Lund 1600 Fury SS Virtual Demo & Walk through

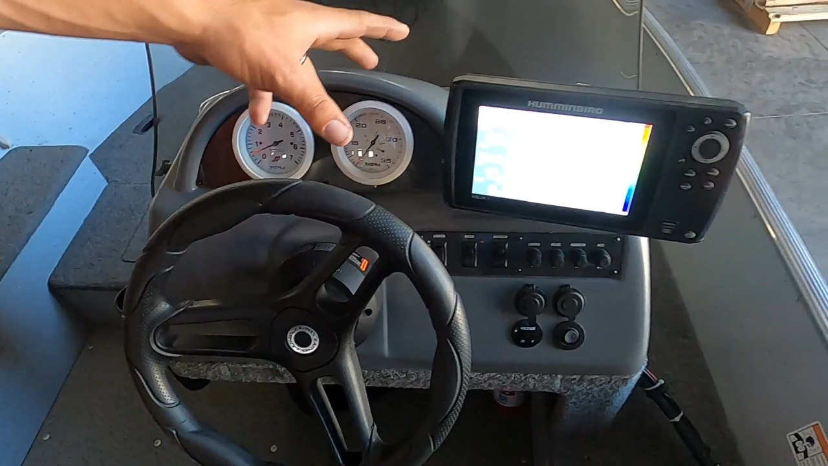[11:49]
And then he also did install the Helix 7, the sonar. Quick walkthrough on this.
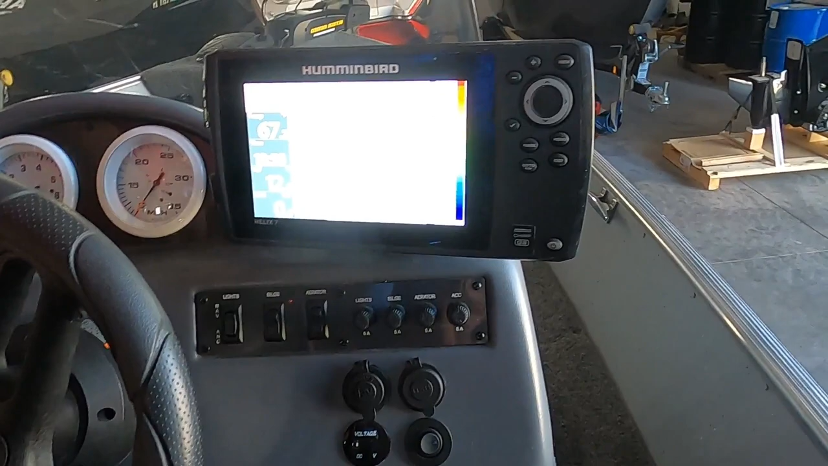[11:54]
Obviously you can see we've already got it powered up. A couple of things that I've learned.
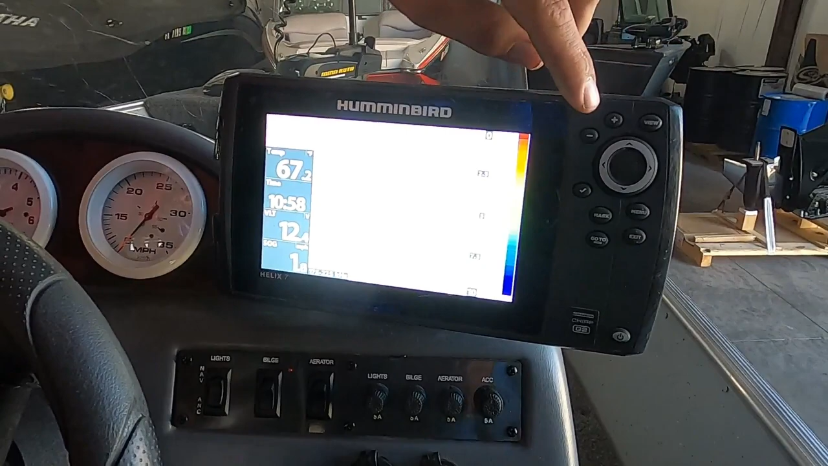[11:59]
One is going to be the plus and minus buttons right here. That's going to adjust the sensitivity.
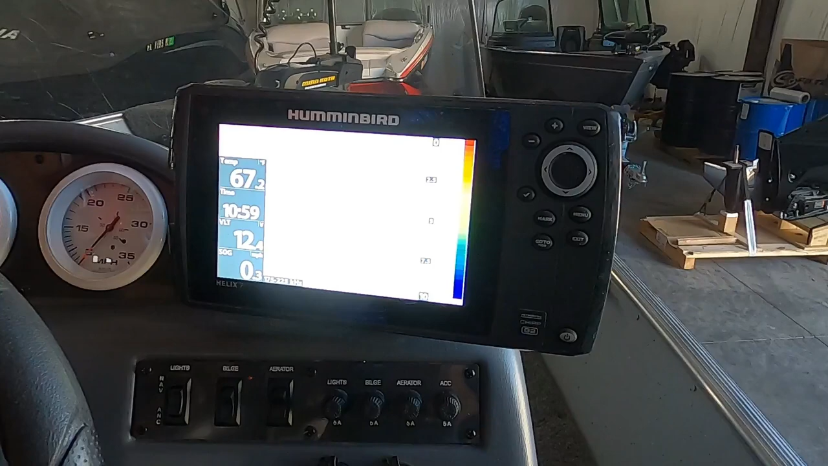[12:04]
That's one thing that I'm finding a lot of our fish boaters don't realize is you do need to adjust the sensitivity depending on which lakes you're at and how deep they are. So to bring the sensitivity up, you press the plus button.
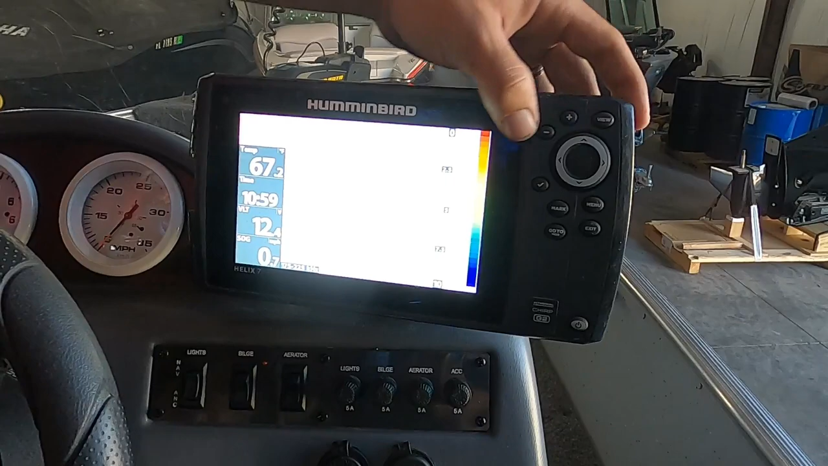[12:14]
To bring it down, you press the minus button. But that is the one thing that you'll be constantly adjusting while you're out on the water. To change your views, you can change it up here. So you've got sonar, sonar zoom.
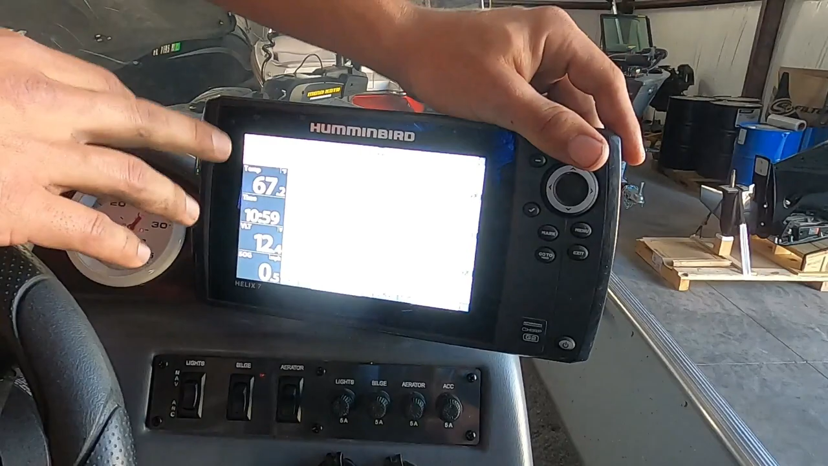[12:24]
Over here we've got the big digits for the temperature, what time it is, battery voltage, and then how quick we're going.